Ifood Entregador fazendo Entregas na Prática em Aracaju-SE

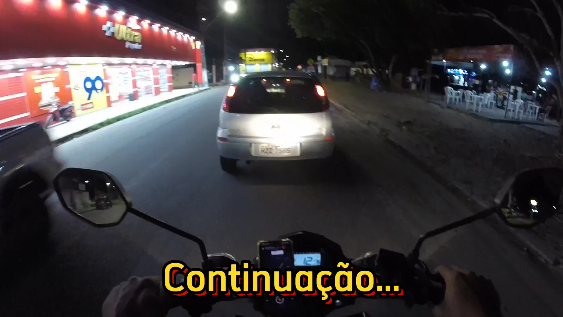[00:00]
E já tô com o outro aqui galera, vamos ver pra onde é né
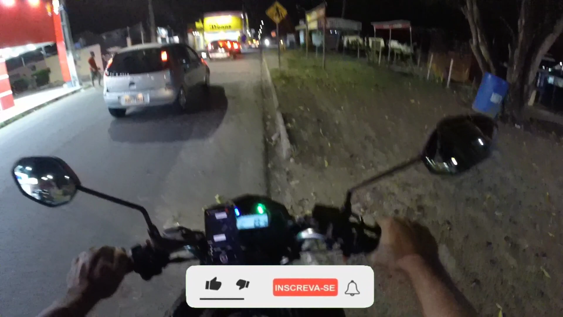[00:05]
Aonde é pra coletar e pra onde é 11,90, 7km Aqui pertinho galera
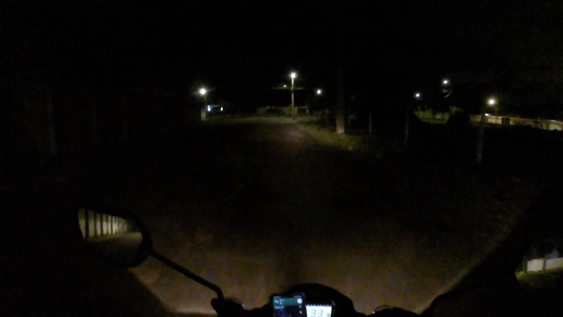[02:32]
Chegando aqui galera Pra fazer a entrega É um condomínio né Eu acho que eu nunca vi nesse condomínio aqui Acho que os carros passam por aqui Mas eu vou por ali Pra onde o GPS tá mandando né Diz que é um condomínio Mas eu nunca vi não Nesse condomínio aqui não
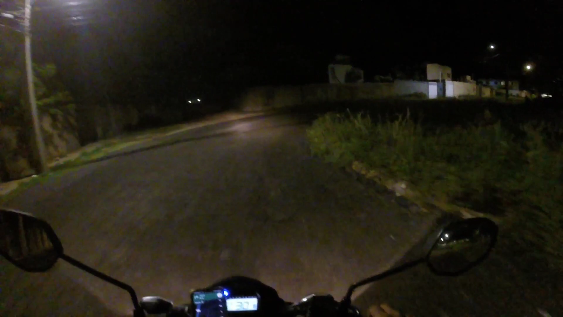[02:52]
Primeira vez A portaria ali Primeira vez galera Que eu tô vindo aqui fazendo essa entrega Tá vendo aí Sempre tem a primeira vez galera Sempre tem a primeira vez
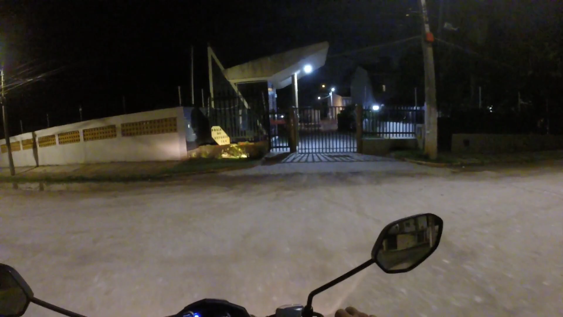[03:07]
Não sei se é nossa portaria aqui
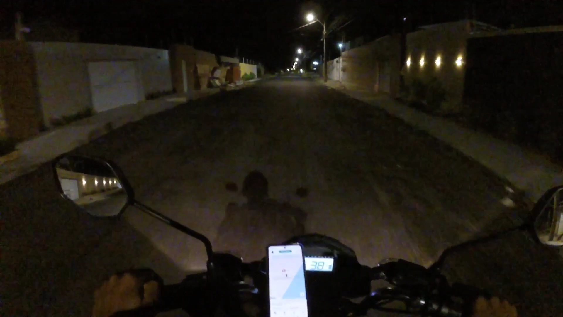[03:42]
E agora eu vou me arriscar E por aqui Eu poderia voltar por lá galera Quando eu vim né Vim na praia Mas por lá Não vai ter nada pra tocar E eu voltando aqui Eu vou sair na Melissa Machado né Que é a rodovia do Vinal E aqui provavelmente Pode estar tocando alguma coisa né Apesar daqui de ser mais Meio que perigoso né Vim por aqui Mas Às vezes a gente acha que Aqui é perigoso Às vezes o perigo tá indo Pelo outro lado lá
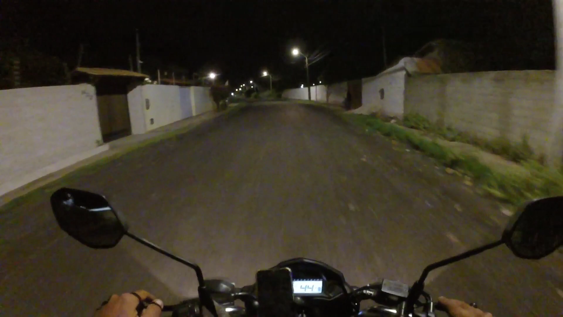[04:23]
Realizada por sucesso R$11,90 galera Se não me engano Essa corrida O valor dela Uma capivara galera E aqui galera Já estamos saindo aqui Na avenida já
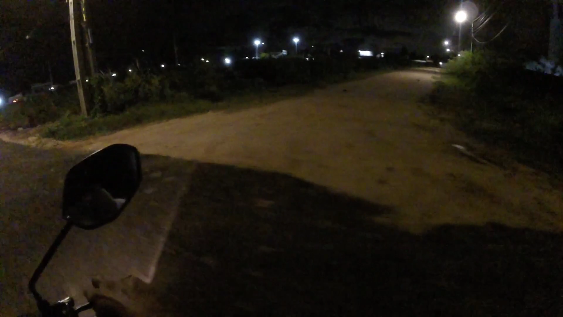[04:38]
Aqui é Sai bem em frente Aquele condomínio Do lado do maior do Rio Esqueci o nome desse condomínio agora
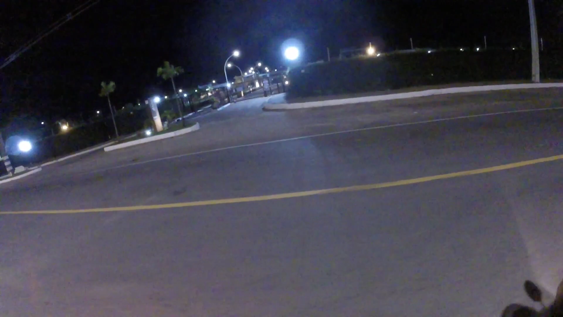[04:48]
Aqui é o maior do Rio Já vim aqui algumas vezes já